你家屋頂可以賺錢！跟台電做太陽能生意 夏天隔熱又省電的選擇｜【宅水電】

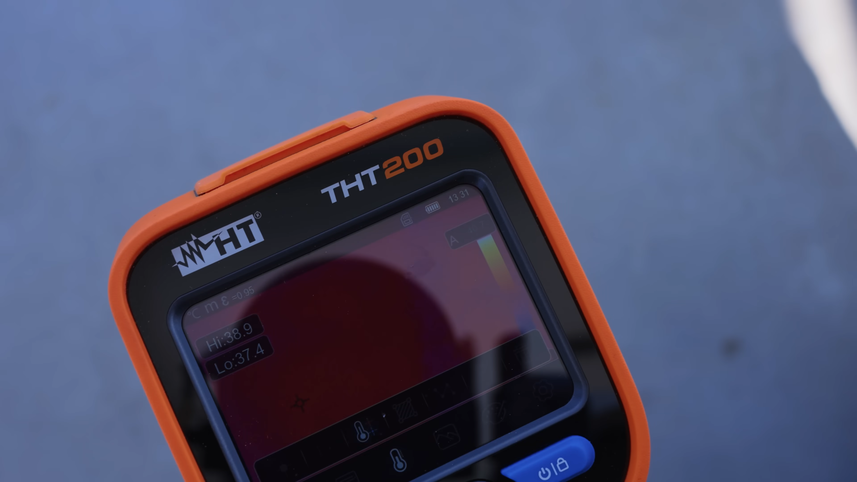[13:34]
好 我們現在就可以看得到這地板的溫度大概就是
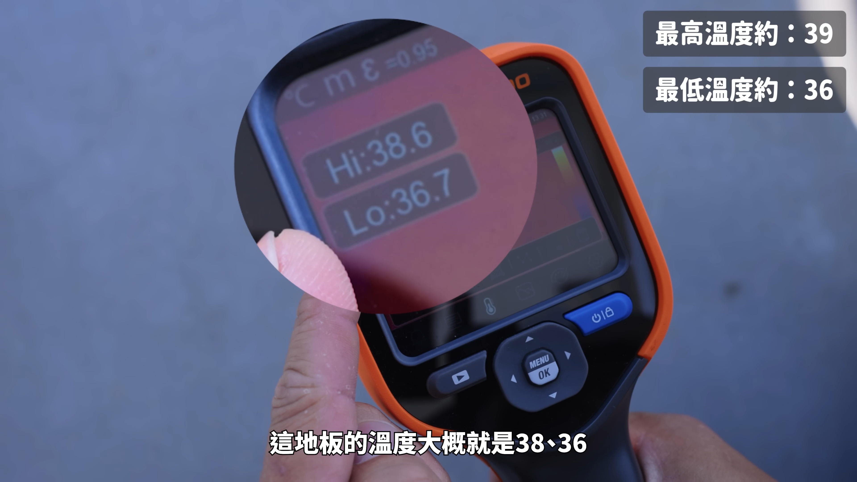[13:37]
38 36最高只有到39好 那隔壁我們因為這一整排
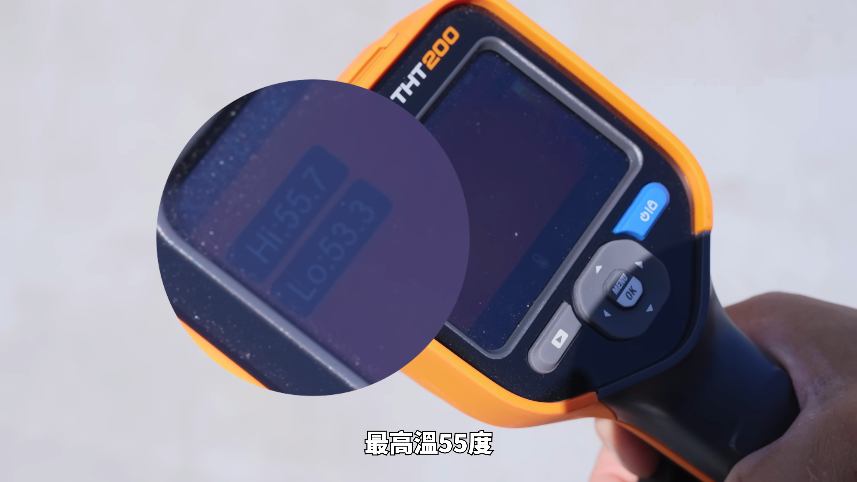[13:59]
高溫55度最低溫也有53所以這個畫面中的均溫可以說是54
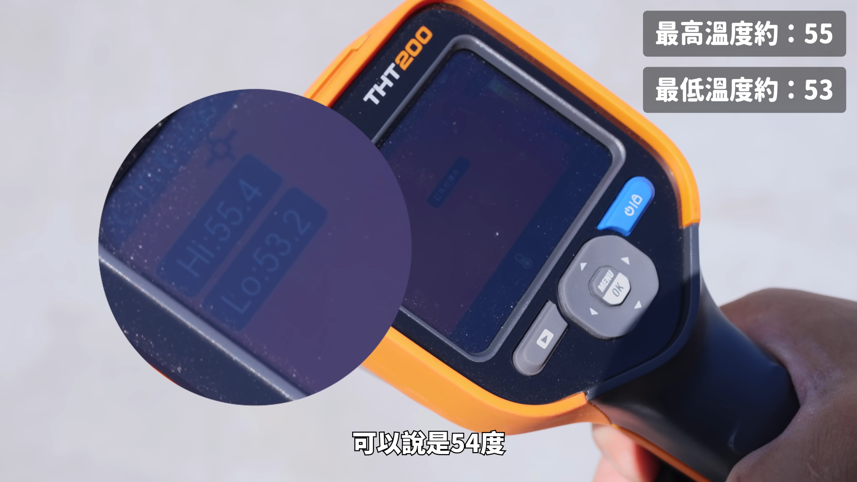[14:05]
度喔好 這個畫面差了14度15度欸